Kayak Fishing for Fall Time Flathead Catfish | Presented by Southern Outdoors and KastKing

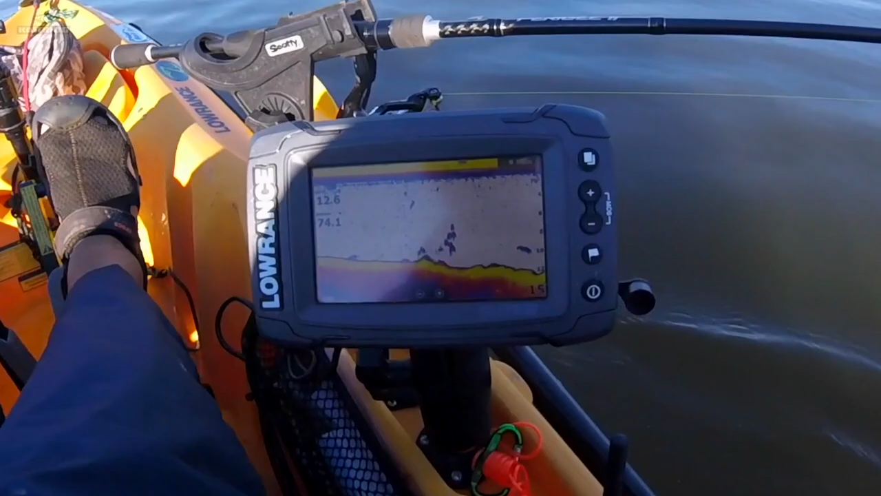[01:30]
looking for trying to catch some of these little white perch and you'll see little schools of them on here but every once in a while you'll see a big blob of this all in one section it's a big blob and that's what we're trying to find and that's where you'll usually pick pick one or two up at just all we're doing is trolling